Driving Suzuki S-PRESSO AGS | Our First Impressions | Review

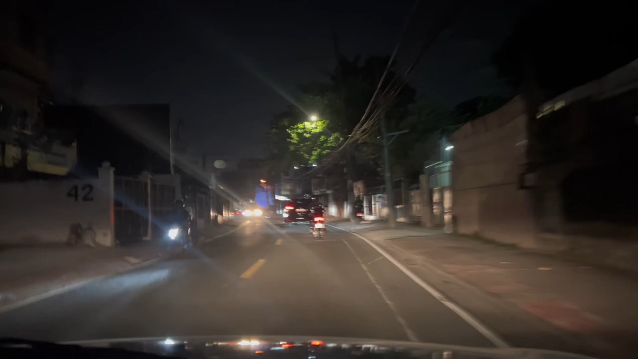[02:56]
espresso Nang gabi First First Piyahin namin So far, okay naman, no Maliwanag naman yung ilaw Kahit walang fog light Diba? Yung usual naman, fog light Kasi
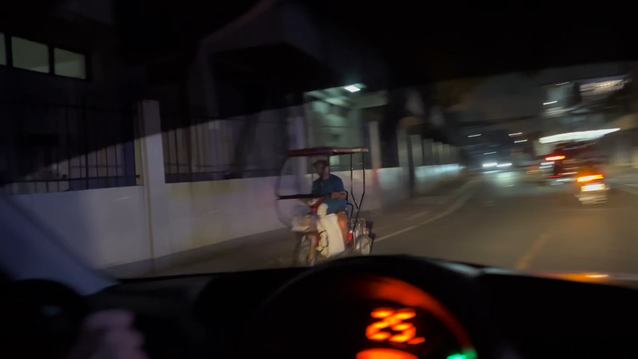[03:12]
Ginagamit naman siya sa ano yun Sa mga ma-fog Kaya siya fog light Tsaka pag sobrang dilim, diba Nang daan Tsaka kalsada